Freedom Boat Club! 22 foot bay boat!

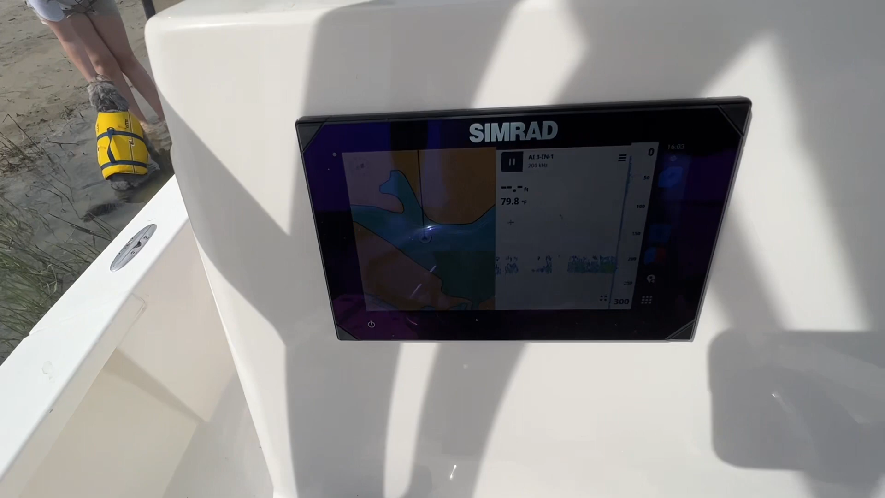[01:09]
You can find them fish. Got our hour meter, speedometer, RPMs.